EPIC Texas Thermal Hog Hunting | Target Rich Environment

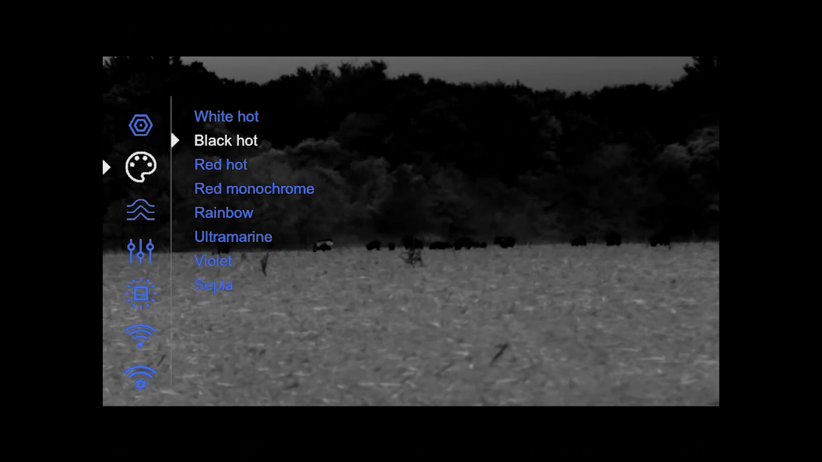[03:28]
There's pigs in just about every field that they go to just sitting out
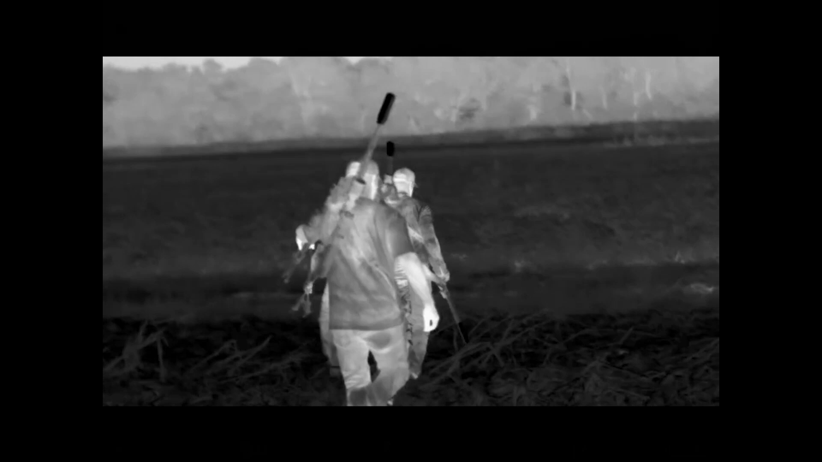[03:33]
there getting fat and happy without a care in the world until we show up.